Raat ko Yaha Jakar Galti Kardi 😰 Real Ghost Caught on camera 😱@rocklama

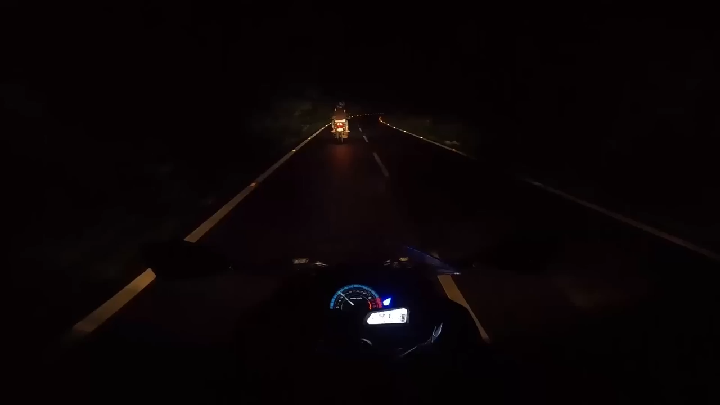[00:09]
और यहाँ पे देख सकते हैं नजारा वगैरह आगे पीछे बहुत ही
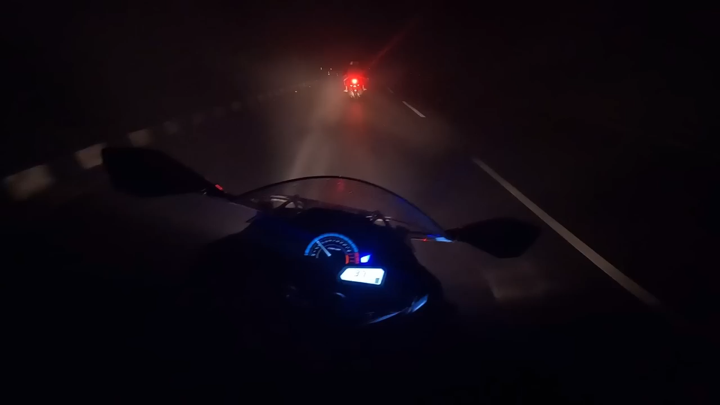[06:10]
रात का जो राइड का मजा ना गाइस, अनएक्सपेक्टेड वाला मजा है, पता। ओ भाई साहब मजा है ब्रो, चारों तरफ कोहरा, मां कसम कुछ भी दिखाई नहीं दे रहा मेरे को। तो यहाँ पे आपने चेक किया होगा कैसे मेरा बेहाल हुआ था, पर फिर भी मैं अपने डेस्टिनेशन पहुंच के आ गया जैसे तैसे करके।